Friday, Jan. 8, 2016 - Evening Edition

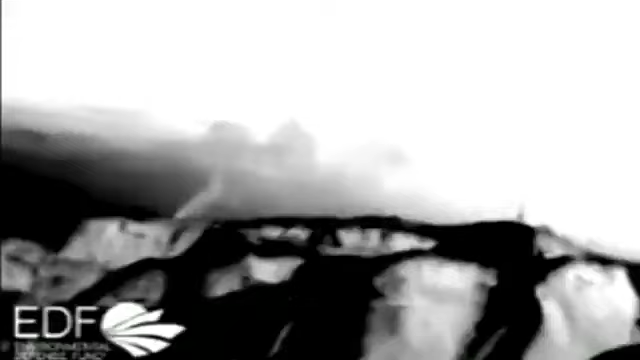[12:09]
some of the natural gas leaking from a well near Los Angeles.